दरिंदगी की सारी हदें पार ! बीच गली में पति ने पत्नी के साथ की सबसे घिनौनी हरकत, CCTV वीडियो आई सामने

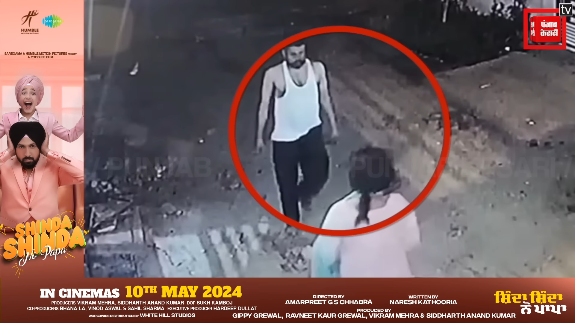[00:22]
करने का वीडियो सोशल मीडिया पर अब काफी वायरल हो रहा है। ये घटना संत नगर की बताई जा रही है, जहां शराबी पति ने नशे में धुत होकर अपनी पत्नी को सरेआम पीटा,